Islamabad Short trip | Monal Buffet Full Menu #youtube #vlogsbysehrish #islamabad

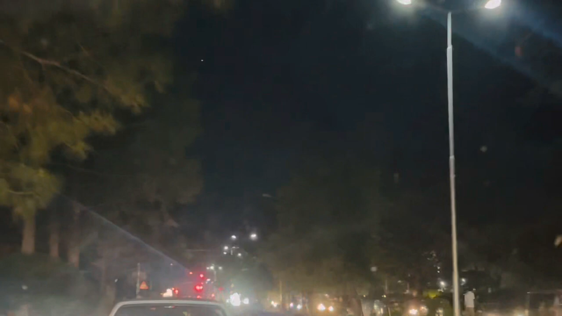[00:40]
नोब हमने जो है तो मौनाल जाने का प्लैन
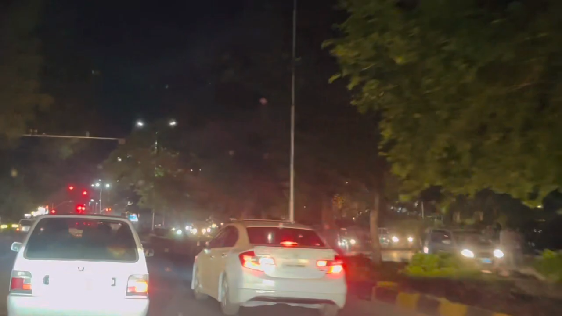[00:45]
कर दिया जब मौनाल जाने लगे तो वहां पर ट्राफिक की लाइन लगी थी इतनी ज़्यादा ट्राफिक थी
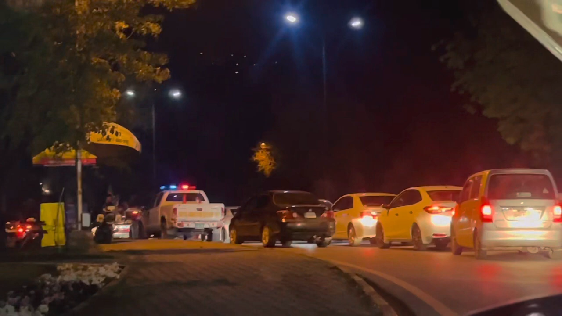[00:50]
और पॉलीस वाले आगे जाने नहीं दे रहे थे वो कह रहे थे कि आगे कोई एक्सिड़न तो इस पज़ए से हमने वापस